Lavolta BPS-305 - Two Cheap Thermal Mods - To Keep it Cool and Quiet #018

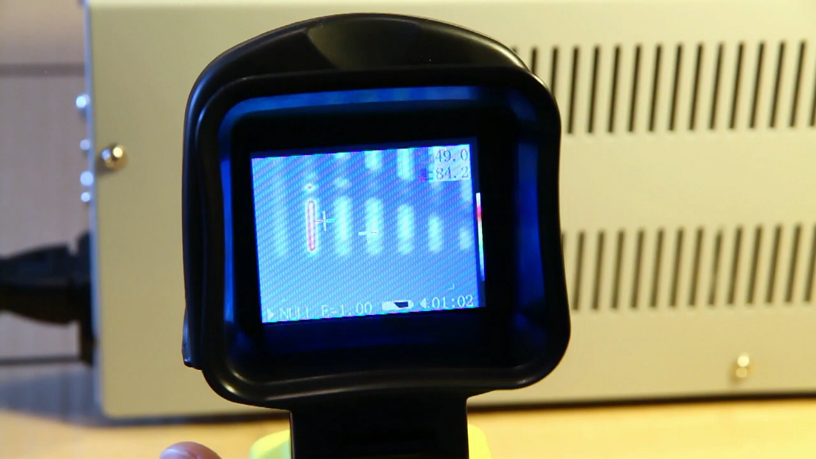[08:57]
As you can see on the thermal imaging camera, this spot right here is the rectifier which is the hottest part at about 86 degrees right now.
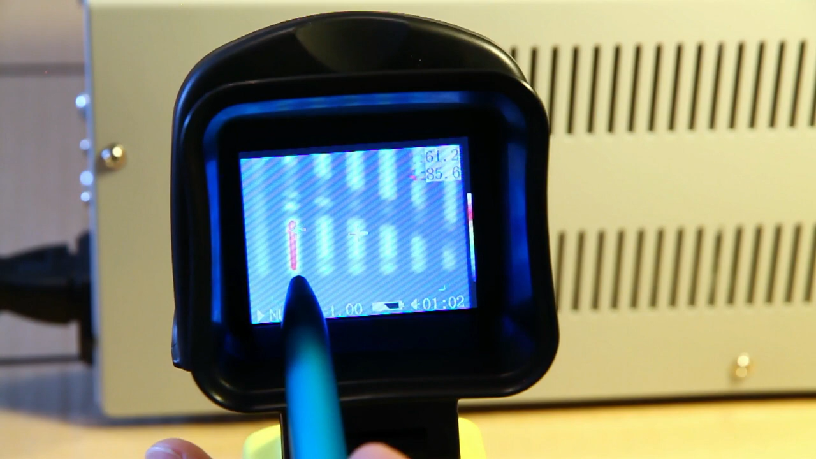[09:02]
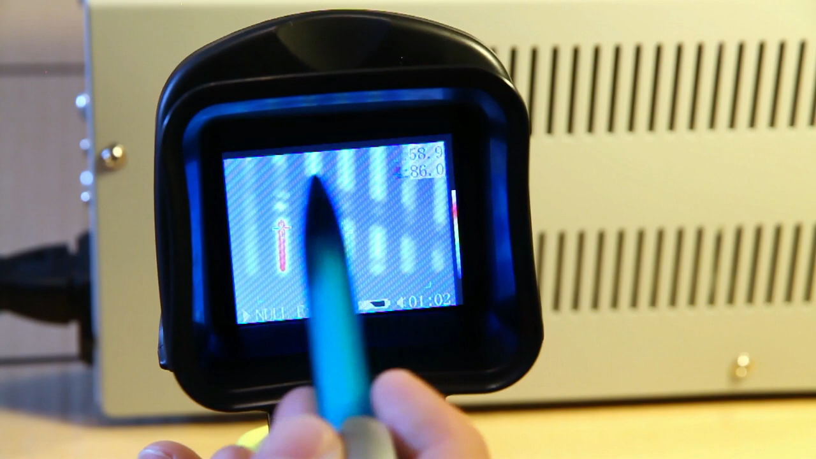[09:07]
These are the fins of the additional heat sink I built in and it's at about 58, 60, something like that.
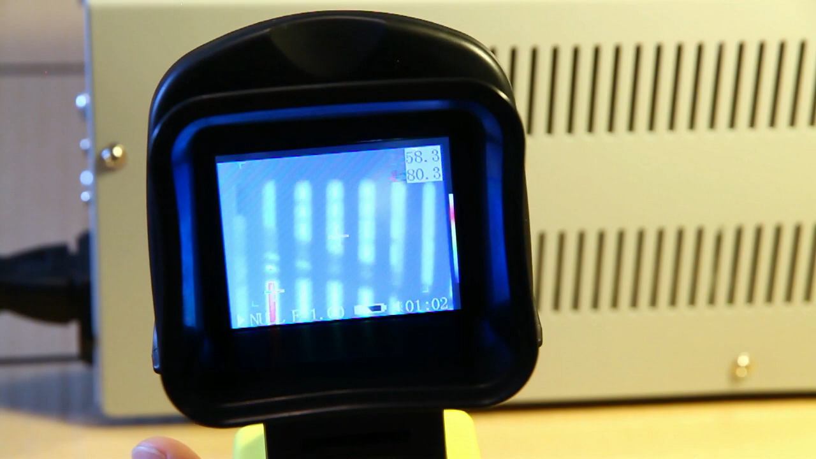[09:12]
Let's come back after an hour and see what the temperatures are like.
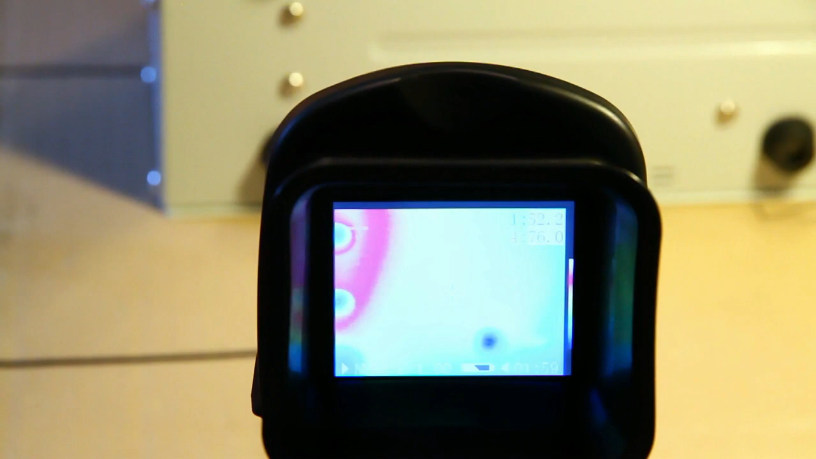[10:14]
And the maximum temperature at the bottom is about 75 degrees,
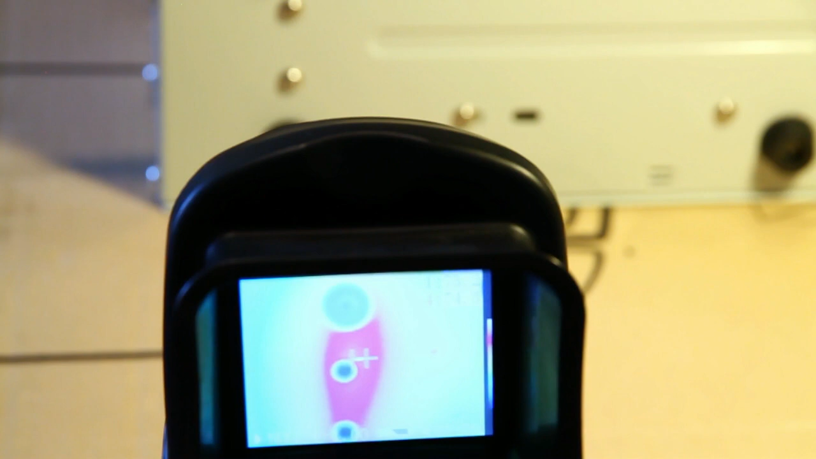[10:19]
which is approximately 10 degrees lower of what I have measured with the rectifier in this place.
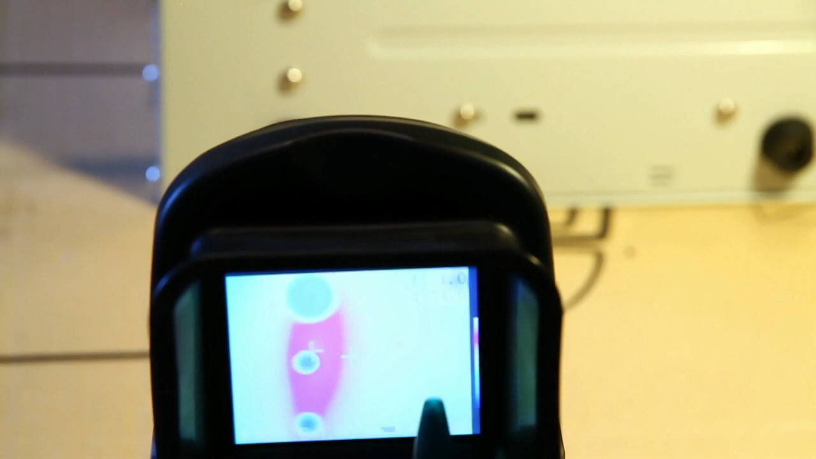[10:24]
As you can see, this is the mounting hole for the rectifier.
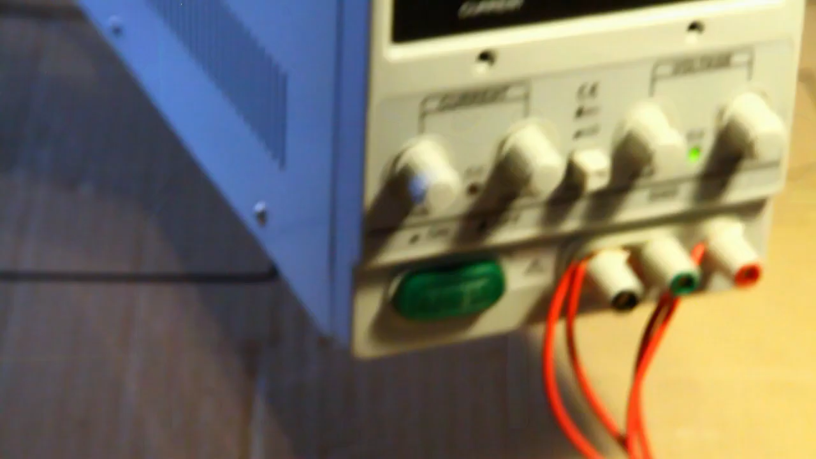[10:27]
The electronic loads still pull 5 amps at 21 volts.
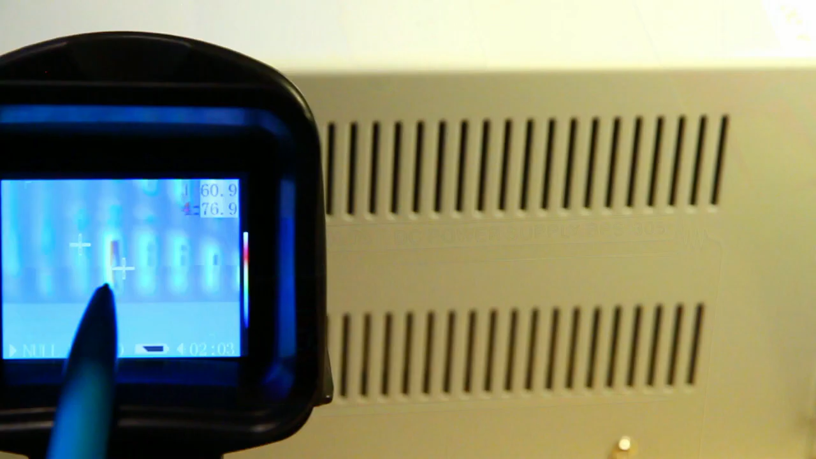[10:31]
This is the rectifier and this is the additional heat sink.
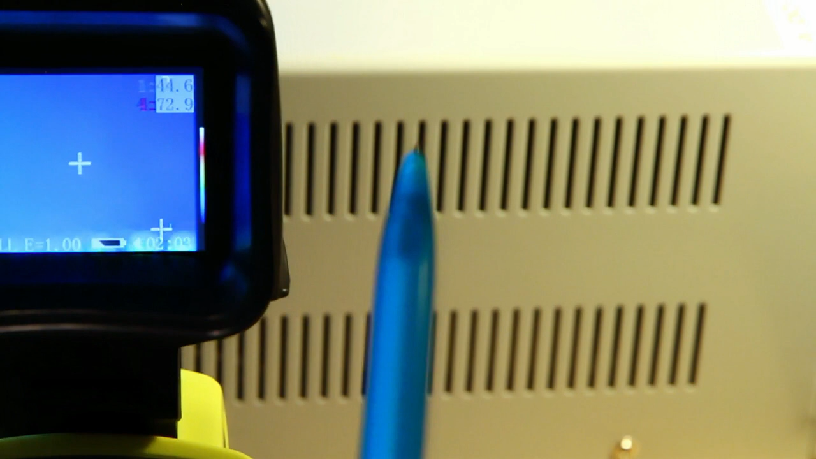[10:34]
And up top, I'd like to measure the temperatures for the power transistors.
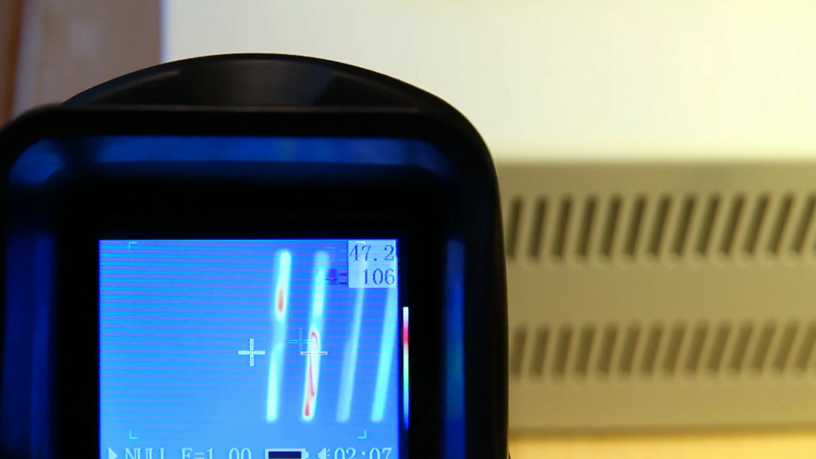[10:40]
So here we go, 106, 105.
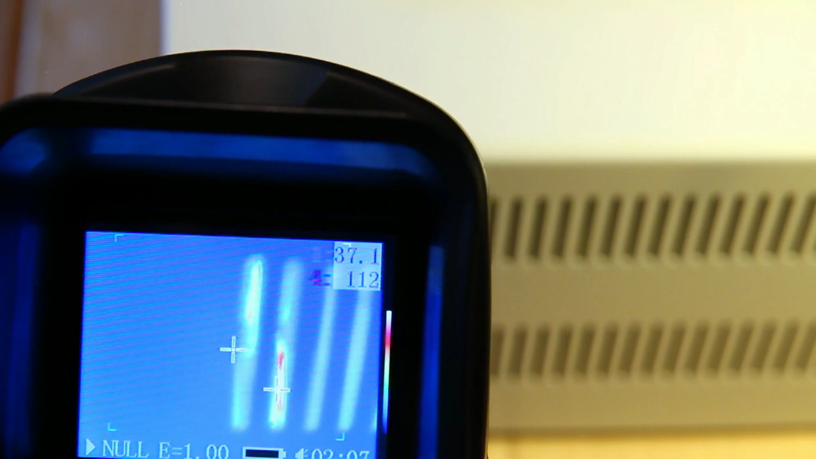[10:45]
And you have seen 111, 112, 13, 13, 12, 15.